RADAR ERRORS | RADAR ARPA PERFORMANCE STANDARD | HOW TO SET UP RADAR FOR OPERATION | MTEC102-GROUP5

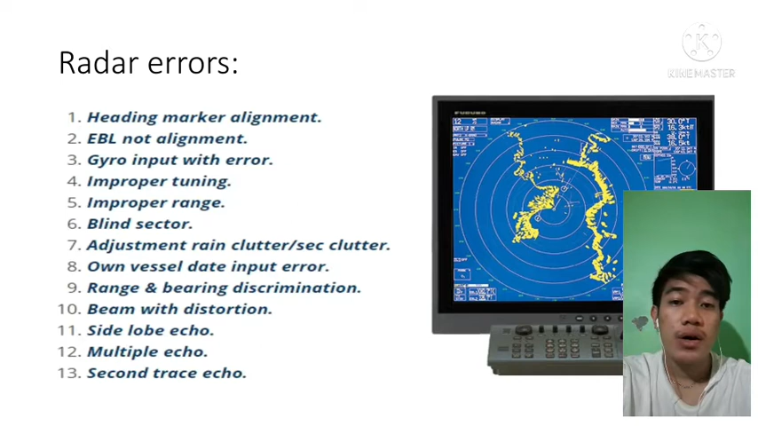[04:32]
caused us to hear echo of the sound transmitted one after other. The second trace echoes. Second trace echoes are echoes received from contact at an actual range greater than the radar range setting.
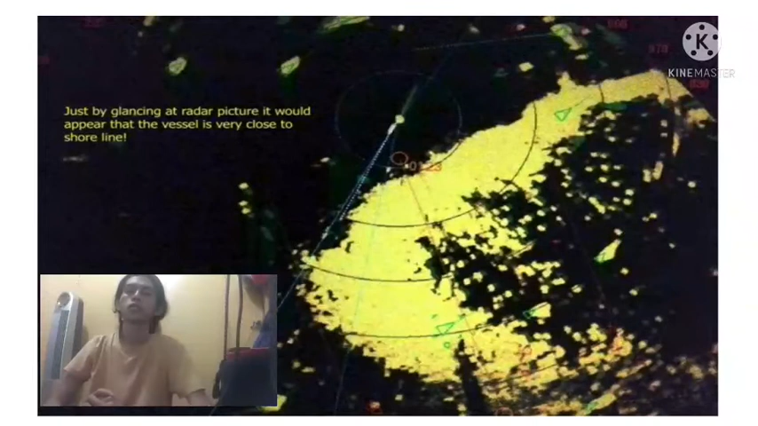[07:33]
So the another is, this is the peak of the radar and this is your ship and just by glancing at the radar picture would appear that the vessel is very close to the shoreline.
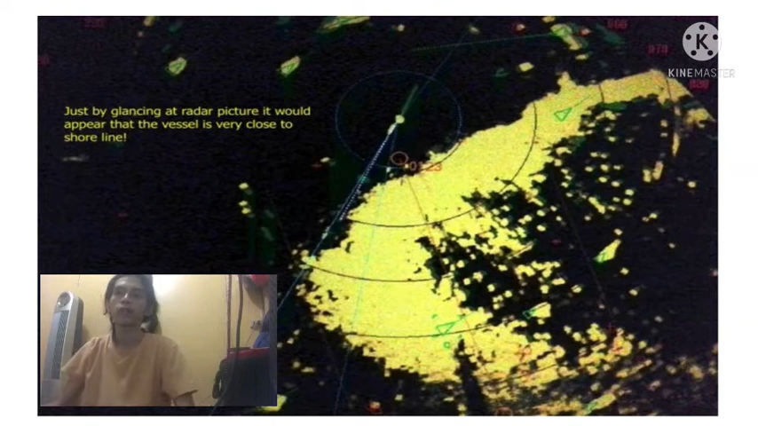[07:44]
It means they are very close to the shoreline and they have a target. So next proceed to the next. So this is the radar ARPA performance standard.